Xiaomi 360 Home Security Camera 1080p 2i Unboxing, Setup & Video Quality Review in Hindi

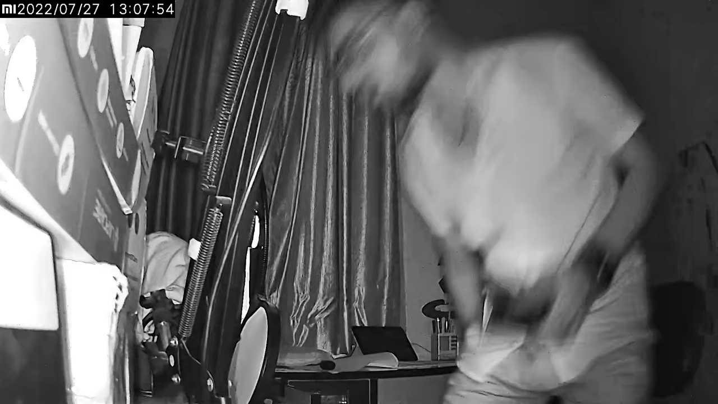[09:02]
है और बिल्कुल अंदेरा है लेकिन फिर भी आप चेक कर सकते हैं किस तरह कि आपको पॉलिटी मिल रही है